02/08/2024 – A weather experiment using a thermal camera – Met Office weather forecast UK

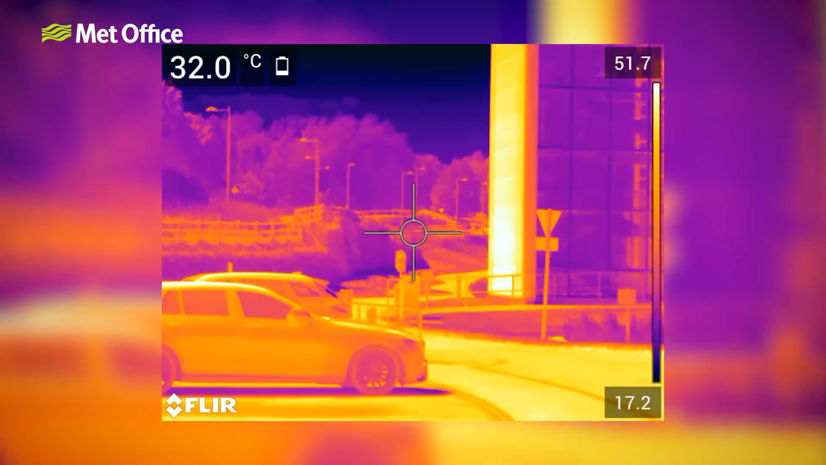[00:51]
On screen: spot 32.0°C
Hotter objects such as tarmac and buildings emit
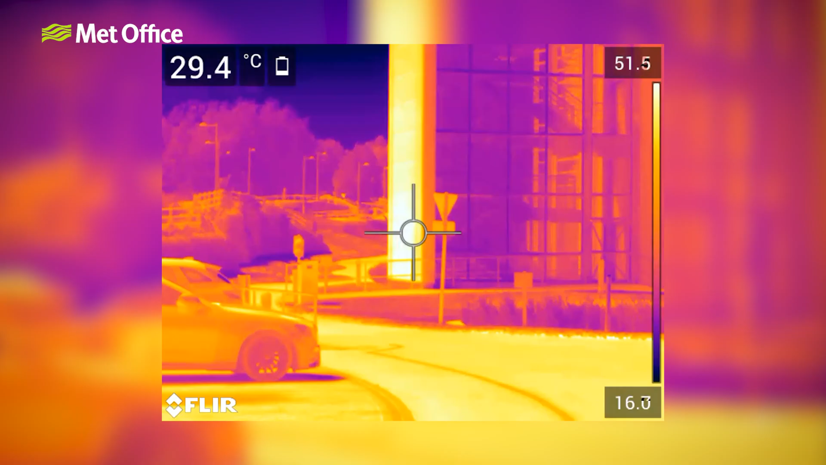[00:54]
On screen: spot 29.4°C
more infrared
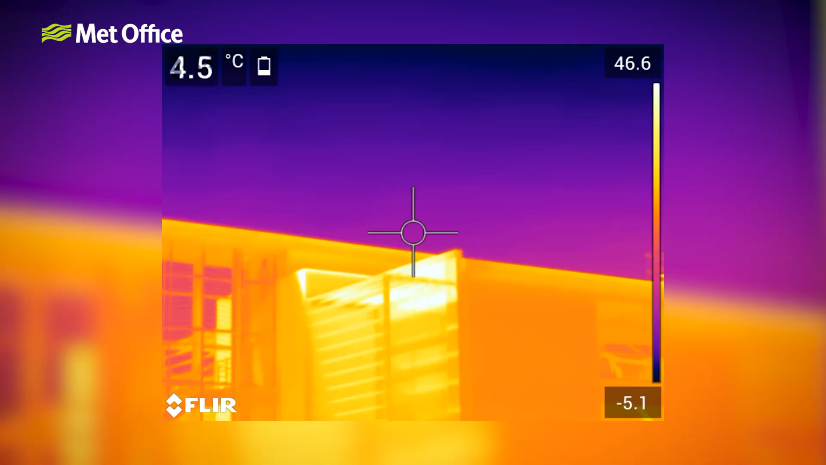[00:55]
On screen: spot 4.5°C
radiation and show up as brighter in the camera footage.
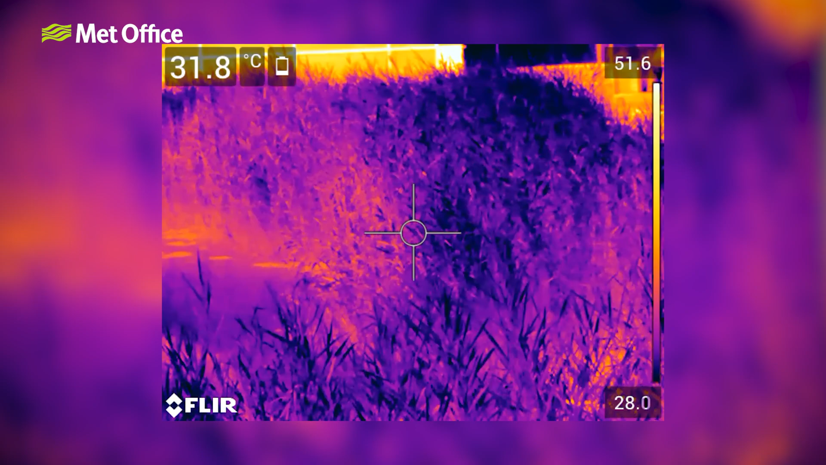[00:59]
On screen: spot 31.8°C
Cold objects such as trees and grass appear darker. Back to the experiment.
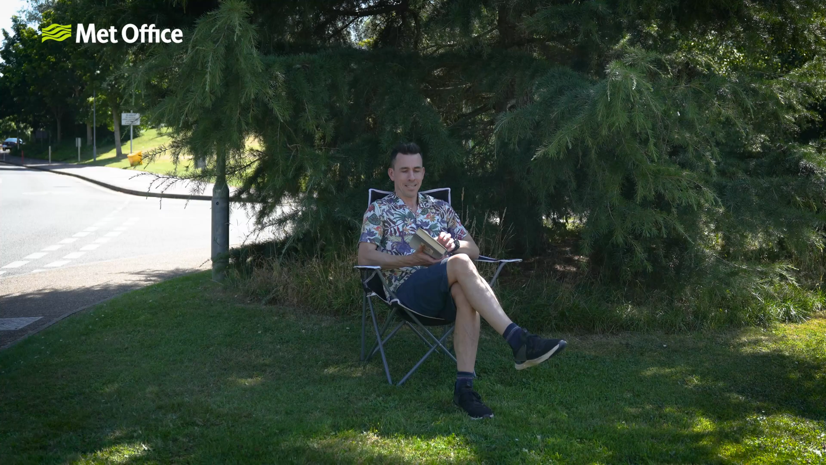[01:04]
We humans generate and emit our own heat. That's why even when we're in the shade we show up as hotter than our surroundings.
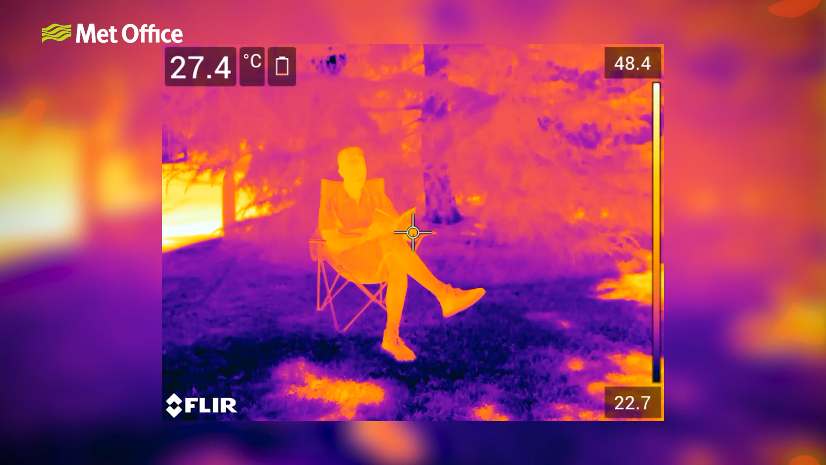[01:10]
On screen: spot 27.4°C
When we're sitting in the Sun like many objects our bodies soak up additional heat.
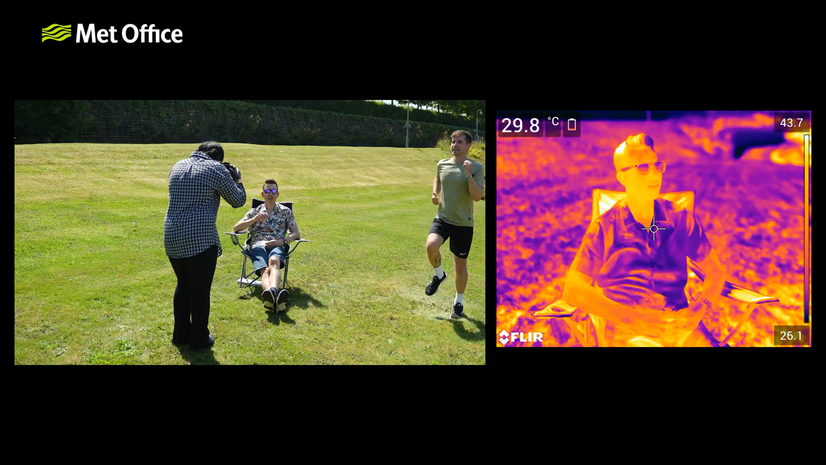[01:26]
On screen: spot 29.8°C
And if we're moving around or wearing lots of clothes we're gonna feel even hotter.
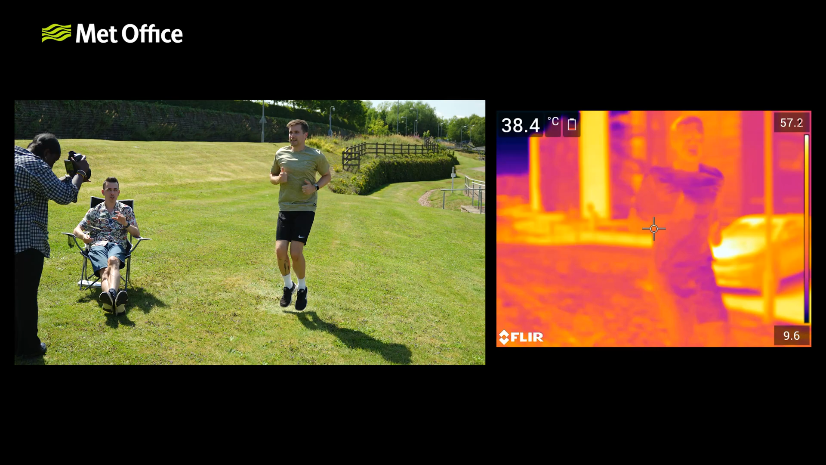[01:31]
On screen: spot 38.4°C
How we feel is entirely subjective and it's going to vary from person to person.